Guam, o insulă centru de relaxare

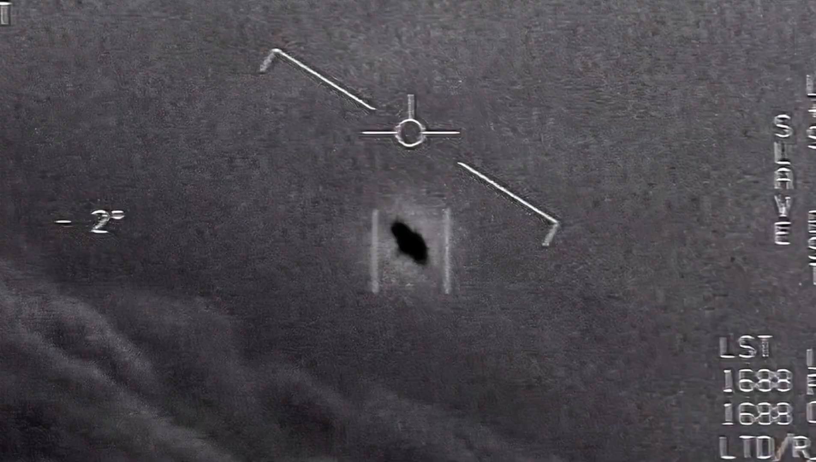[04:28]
avionul de identificat în timp ce zbura A încercat să-l urmărească,